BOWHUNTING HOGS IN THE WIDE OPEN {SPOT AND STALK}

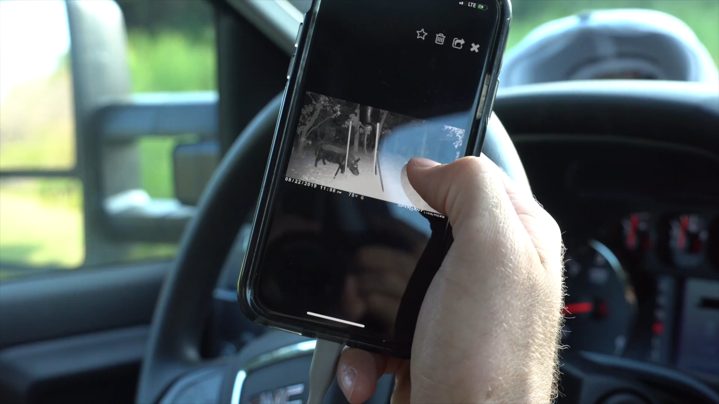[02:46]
Just a single bore And then Let's see Deer and then This is